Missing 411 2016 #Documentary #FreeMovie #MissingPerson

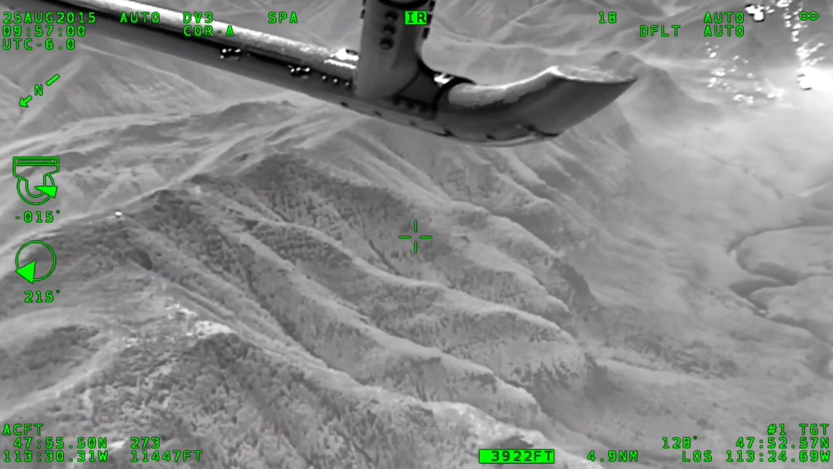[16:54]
I mean, they have FLIR, which is forward-looking infrared for night.
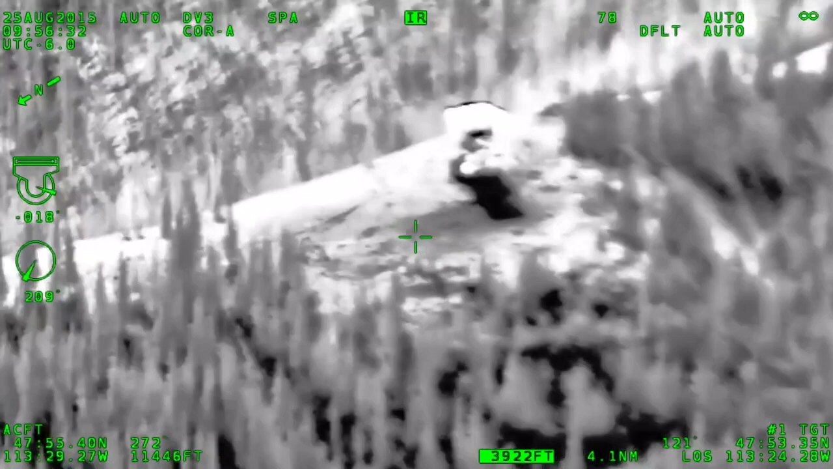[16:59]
This is all these guys do, is this type of stuff, search and rescue.